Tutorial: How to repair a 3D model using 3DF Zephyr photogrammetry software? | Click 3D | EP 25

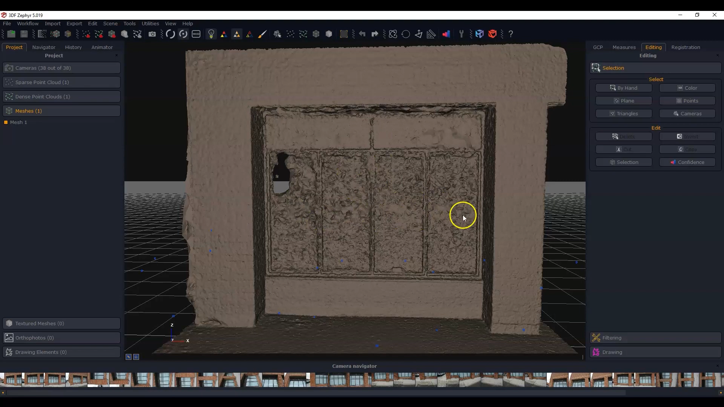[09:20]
Another way would be to export this out. And then what we'll be able to do is edit it in another program. I'll probably use 3D Studio Max.
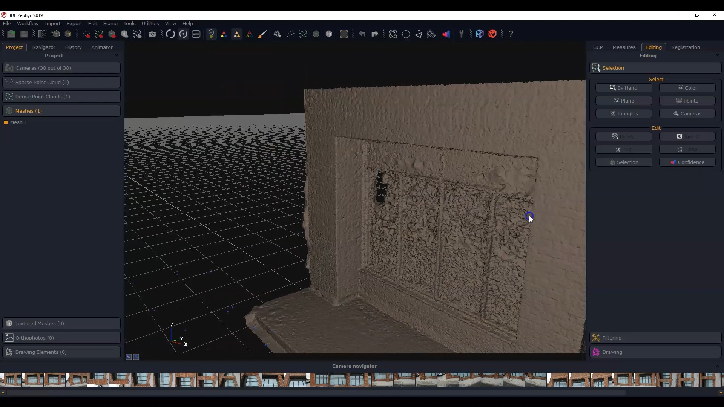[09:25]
But yeah, you'll see that there's some difficulties here. But I won't get too wrapped up here right now with this.
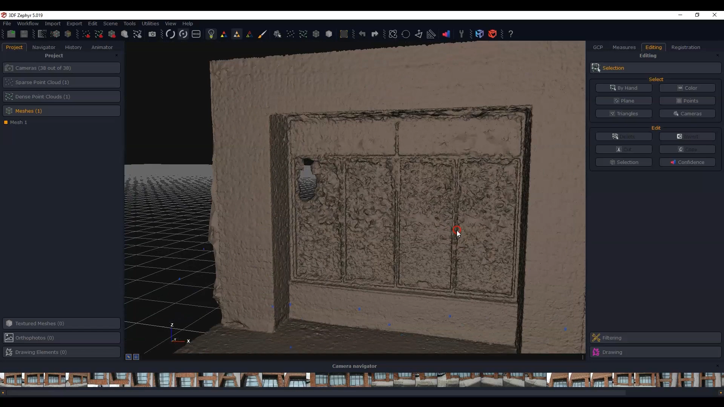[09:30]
Let's just go ahead and export this out. That's pretty simple. Just got to go to export. Let's export the mesh. Let's do it as an OBJ, I think.
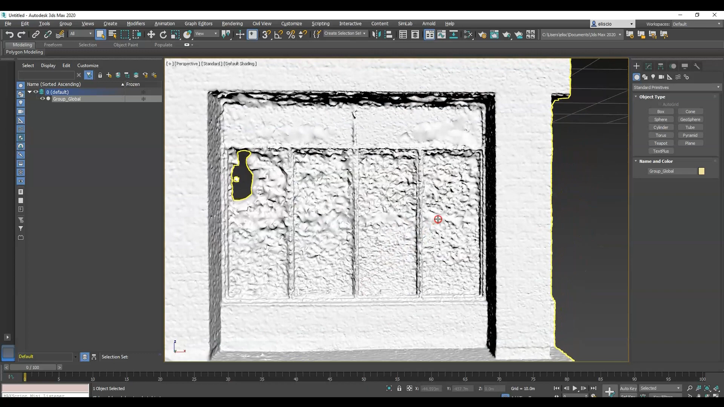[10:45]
So if I look at this, so you can see it's just an absolute mess. And if I go to the front view and I'm in wireframe, let me just go to default shading.